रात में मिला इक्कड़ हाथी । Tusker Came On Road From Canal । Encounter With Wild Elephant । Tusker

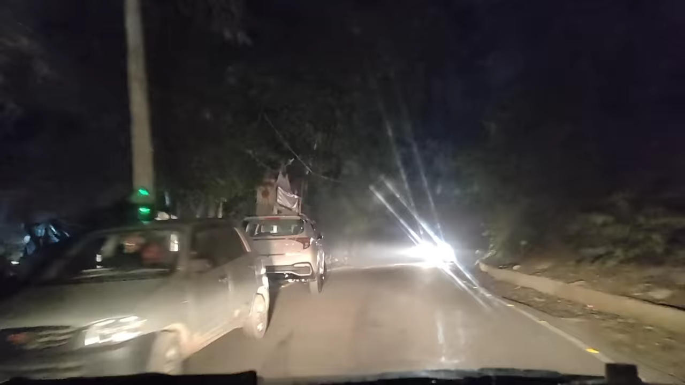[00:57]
दोस्तों जंगल में एंटर कर गया हूँ फिर, और हर मोड़ पे संभल के देख रहा हूँ हाथी ना हो।
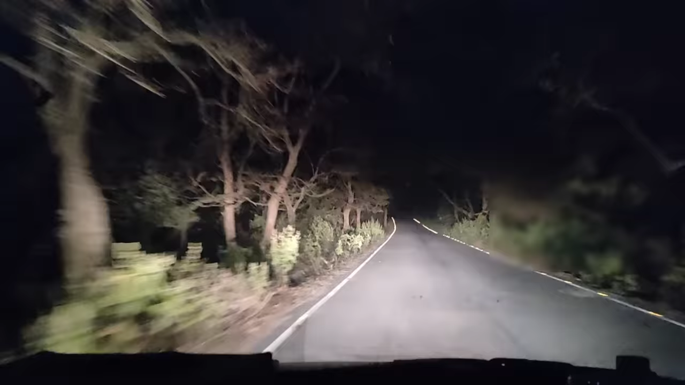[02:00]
यहाँ पे सीधी रोड आ गई है तो यहाँ पे खतरा थोड़ा कम है। जहाँ कर्व्स होते हैं ना वहाँ खतरा बहुत ज्यादा होता है।
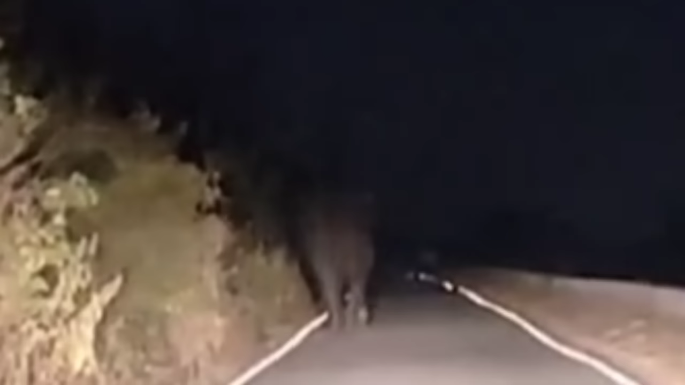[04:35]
दोस्तों जिसको नहीं मिलने की उम्मीद थी वही मिल गया है, सामने जा रहा है। एक बार तो उसे पलट के मेरी तरफ आने की सोच रहा था।
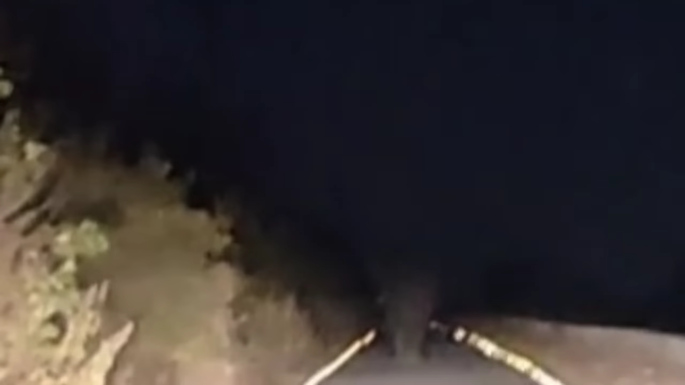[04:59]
अभी मैंने जूम कर दिया है, अभी नहर के पास ही है, आपको दिख रहा है कि नहीं दिख रहा, लेकिन मैं बीम तो है, रोड ही रोड पे है
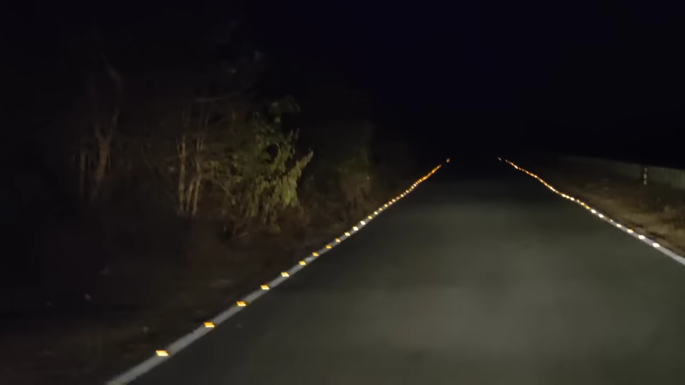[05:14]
एकदम। देखिए मैंने कई बार आपको बताया हुआ है कि एकदम सड़क के कलर से मिल जाता है, अभी भी इसका फेस मेरी तरफ है, और अगर ये चार्ज करेगा तो मुझे एकदम तेजी से भागना पड़ेगा। गाड़ी में बैक नहीं लेना चाहता क्योंकि हॉर्न बजेगा उसमें, मुझसे 20-30 मीटर की दूरी पर सामने खड़ा है, पीछे भी एक गाड़ी आ रही थी, वो ना आ जाए कहीं।
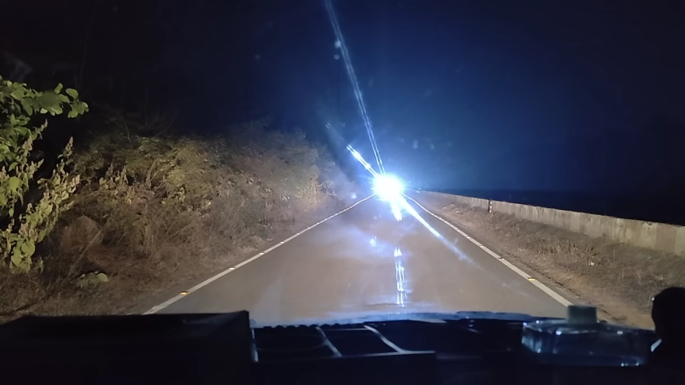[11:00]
गाड़ी निकल आई, लगता हाथी हट गया है वहां से।